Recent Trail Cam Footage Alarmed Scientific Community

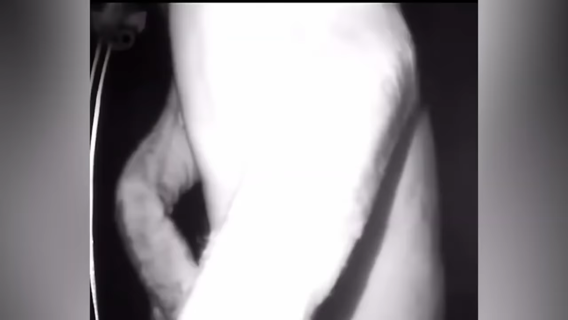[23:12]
In this particular security camera footage, we see an individual standing at the door, seemingly attempting to gain entry.
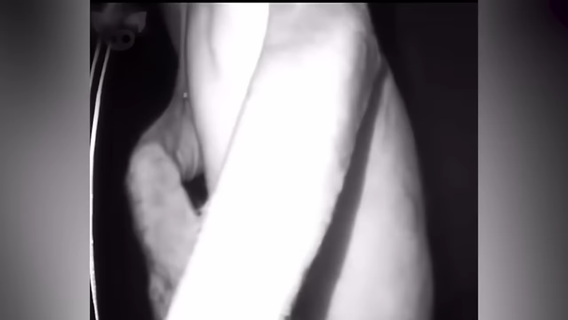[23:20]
At first glance, it appears to be a naked person with some form of disability, struggling to get inside the house.
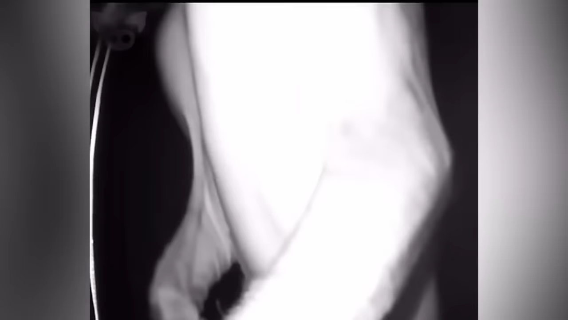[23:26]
But as this figure lowers its head, we are confronted with something truly unsettling.
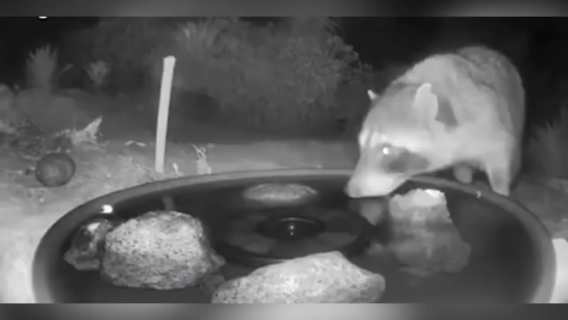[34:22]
This heartwarming and captivating video showcases a forest fountain designed for wild animals to quench their thirst. In this footage,
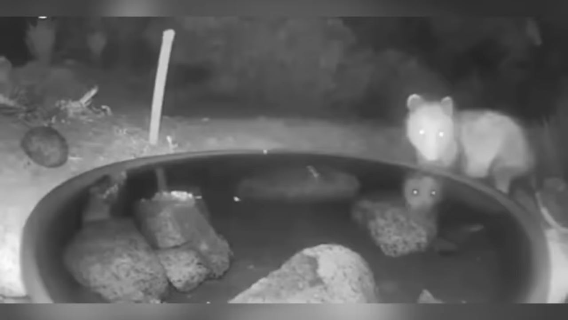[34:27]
we witness adorable moments of various animals coming to drink water.
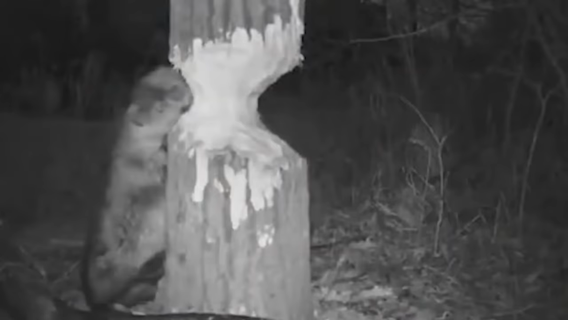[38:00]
With their persistent efforts, they eventually succeed in toppling the tree. In the video, we also catch sight of another beaver diligently working on another tree trunk. And through the same dedicated effort, it manages to bring down that tree as well.
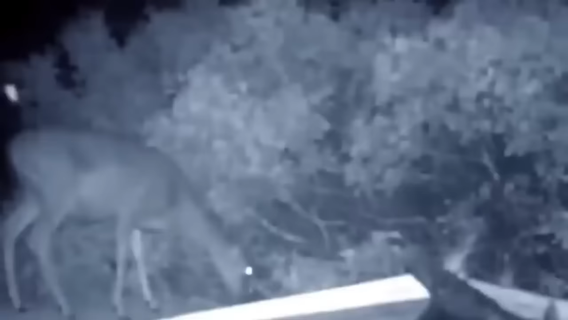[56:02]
Observing wild animals hunt is indeed a captivating sight, especially when it involves experts like mountain lions. In this video captured by a trail camera, we see a deer peacefully grazing in the grass, unaware of what's about to happen. Suddenly, a pair of glowing eyes sneakily emerges from the side of the bush. It's a mountain lion with remarkable agility and precision.